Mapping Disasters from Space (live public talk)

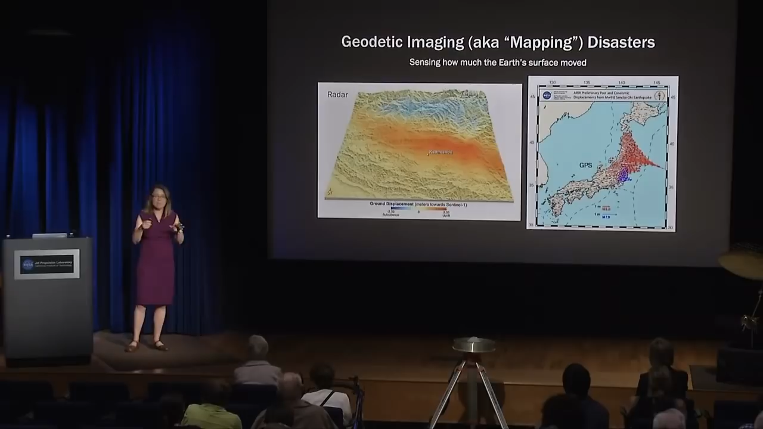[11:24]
So, the term is geodetic imaging, which is really a fancy term for how we measure how the surface of the Earth moves. And I'm going to talk about two ways that we make those measurements. I'm going to talk about how we use radar to make those types of measurements and how we use the global positioning system to make those type of measurements. The radar image here on the right is showing how much the Earth moved in response to the earthquake in Nepal in 2015.
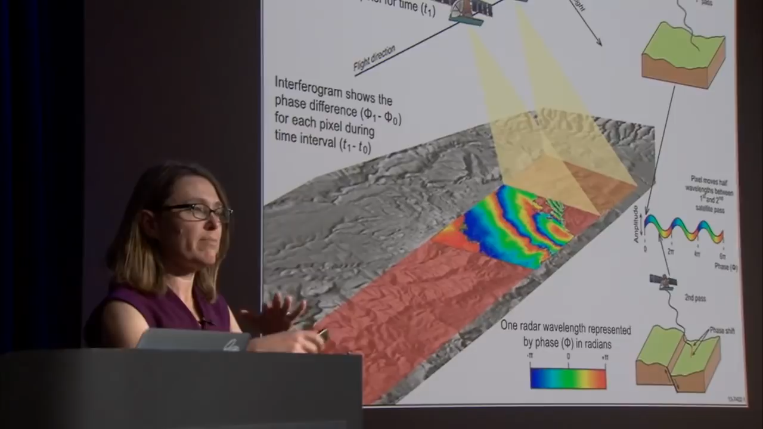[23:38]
So the technique is called interferometric synthetic aperture radar, INSAR. And I'm just going to go over at a high level how this works. And so a really simple way of thinking about INSAR is to think about the radar satellite being kind of like a giant speed gun in the sky, measuring how fast the Earth is moving. It works a little differently in reality than a speed gun.
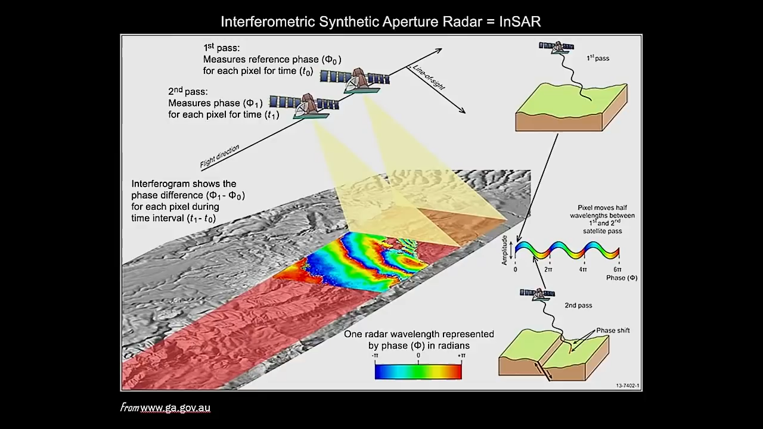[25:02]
making is really just the motion relative to the satellite. So we're getting a continuous map of the deformation, but we're only getting it in one direction. There will be a test on this at the end. Let's see.
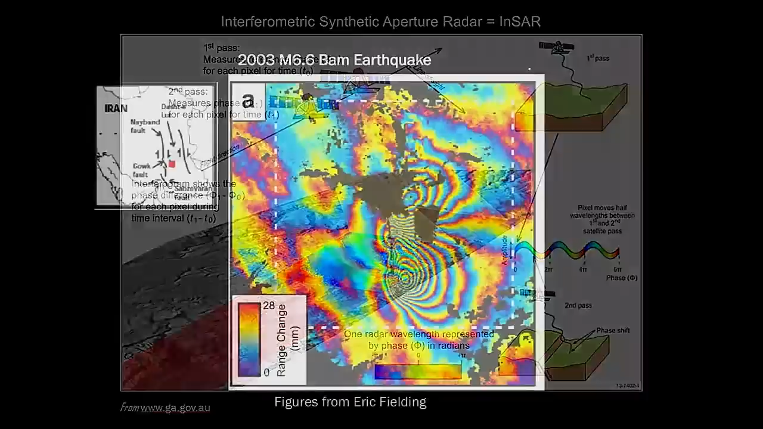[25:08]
So here is an example of an interferogram from an earthquake. So there's a magnitude 6.6 earthquake in Iran near the city of Bam. So we call it the Bam earthquake in 2003. And Eric Fielding, a research scientist here at JPL, generated this interferogram. So I should explain a little bit more about what these color bands, how these color bands can be interpreted.
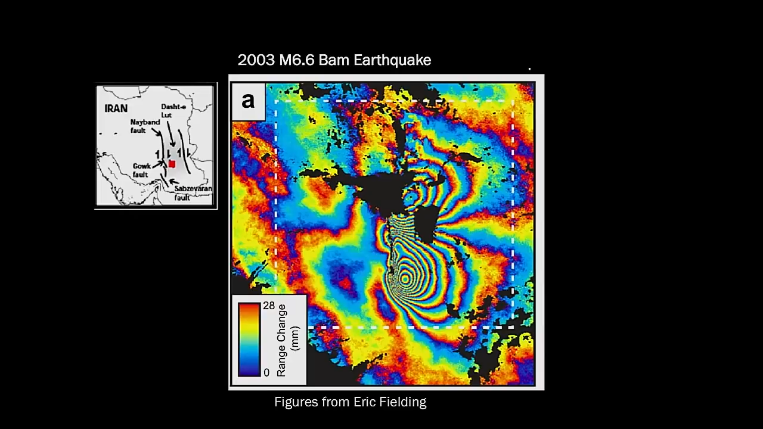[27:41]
So it wasn't just decorrelation along the fault where the ground ruptured. It was also decorrelation in an urban area. And so this gave people the idea that maybe they can use this type of data to help look at damage following an earthquake.
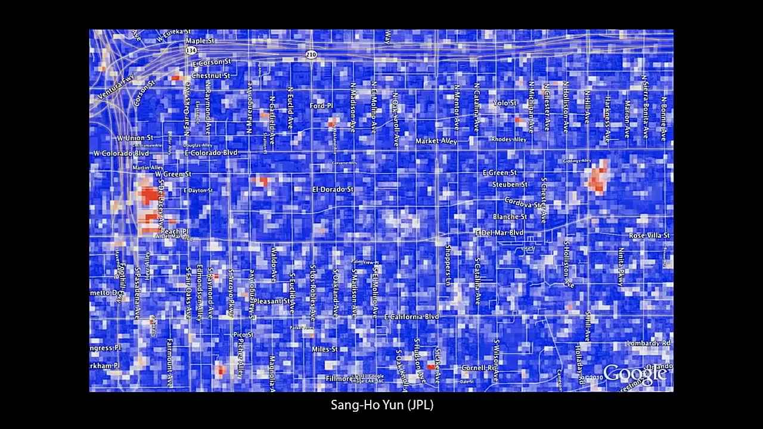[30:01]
And he found out that for these other red dots, there's actually construction that had happened on the houses. And so that got us really, you know, enthusiastic about the idea that this technique could work well in mapping building damage. The fact that we were able to see things on the residential house scale.
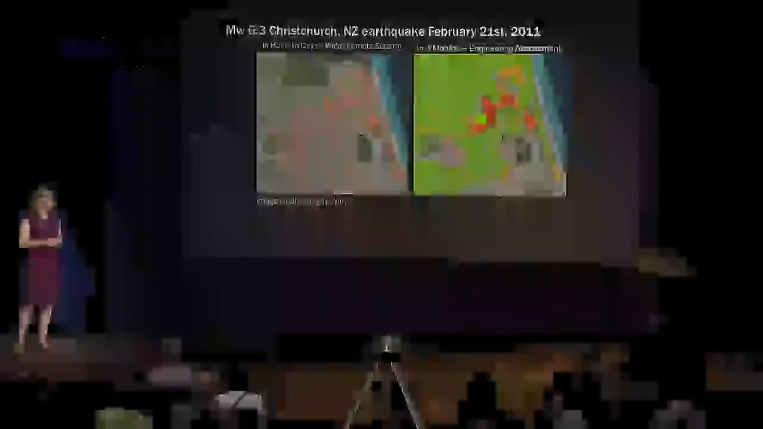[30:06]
So the next step was to then try and apply the technique to an earthquake.
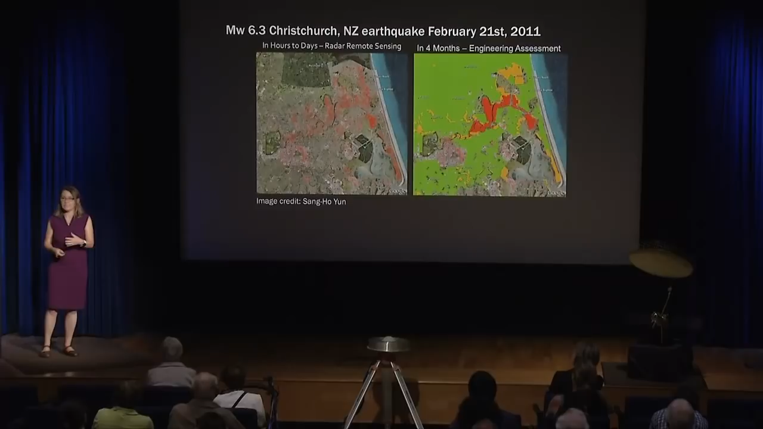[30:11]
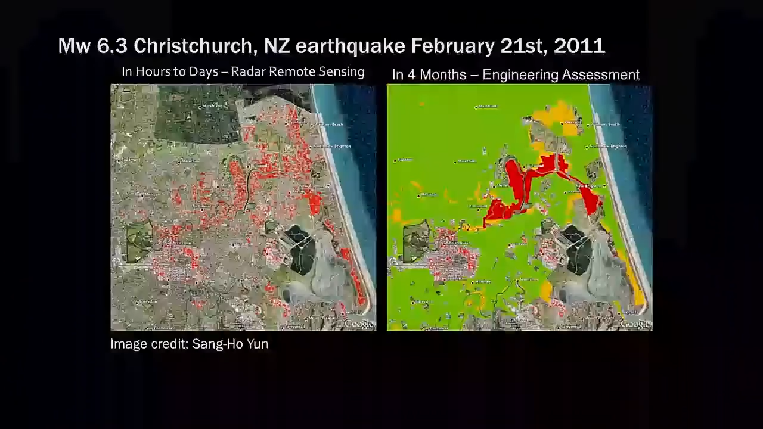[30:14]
So Sang Ho took some data that would image the damage caused by the Christchurch earthquake in New Zealand in 2011.
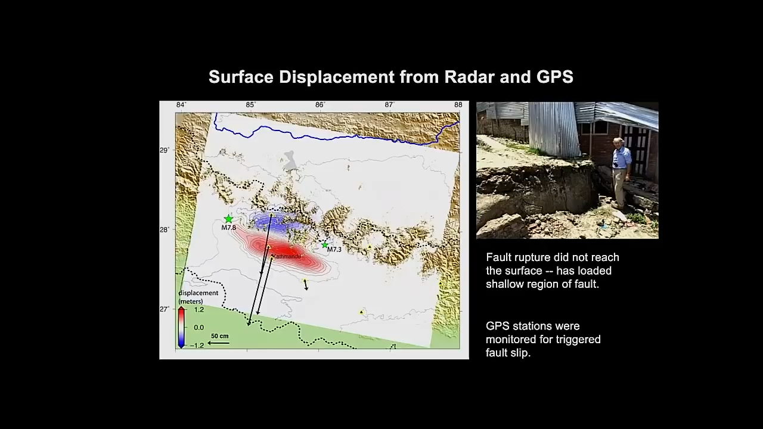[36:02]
But the fault rupture would have come up in this region over here, farther from Kathmandu. And there was no surface break caused by the earthquake. And that's something that's easy to image with radar from space, but harder to do on the ground when you have such a large earthquake.
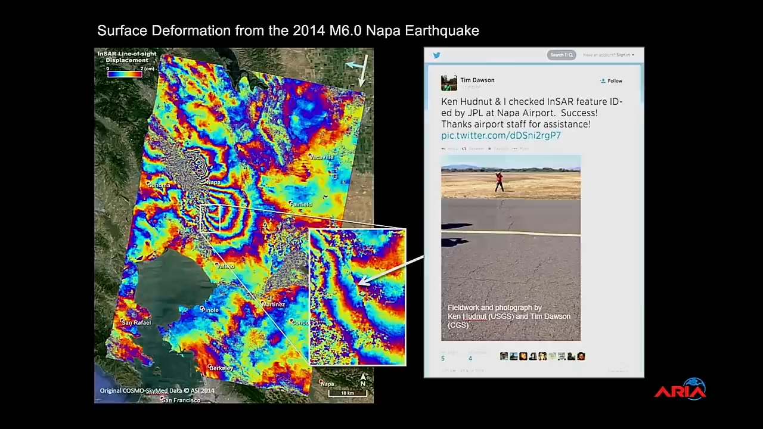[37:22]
So these types of maps can help us identify small shifts in the ground that could affect not only things like airport runways, but also buried infrastructure. So last year, we generated several damage maps for the Mexico earthquakes.